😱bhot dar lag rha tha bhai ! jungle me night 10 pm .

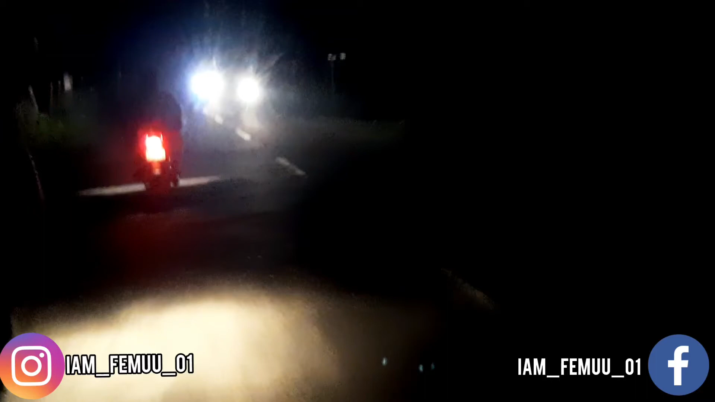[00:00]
सो हेलो एवरीवन रात के बाद चुके दस और रात को हम ट्रेवल करना पड़ रहा हम को क्यों हम एक ब्लोग बनाने कहते गाउं तो वहां से आ रहे हैं और रास्ता बहुत खराब है और बहुत जादा जंगल है तो जो पीछे बेटा है उसकी तो फटके चार हो गई है मेरे
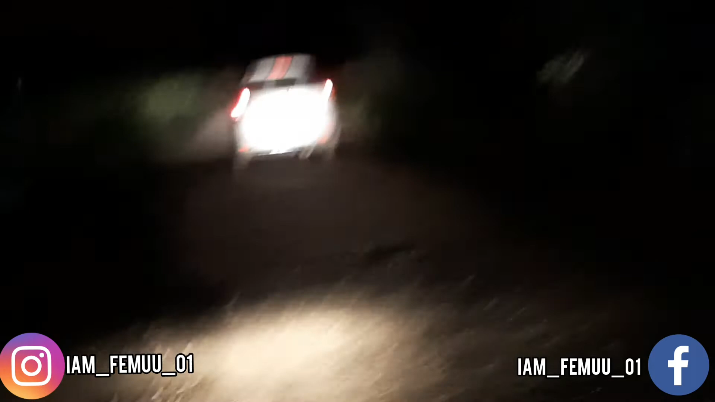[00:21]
द ना लाइट है ना कुछ भी नहीं तो बहुत जादा आलत खराबती लेकिन अभी आप रोड की तरफ पहुच रहे है और दिखाते आपको